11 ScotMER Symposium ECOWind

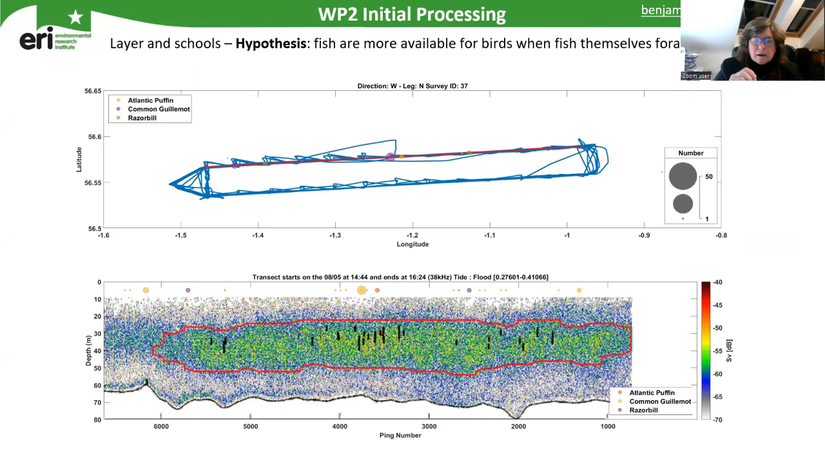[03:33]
But the bottom there, what you've got is all the fish schools and in color and in black are the actual schools to make that you'd be able to see where they are. And then above that, you've got circles that are representing numbers of seabirds that we've seen.